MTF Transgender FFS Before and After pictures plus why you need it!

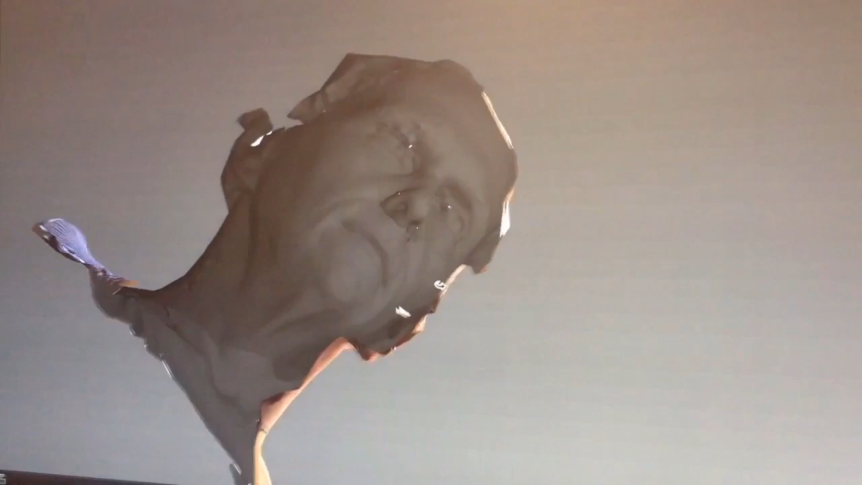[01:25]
then also the distance from the nose to the top of the lip and the flatness of the lip on the side profile.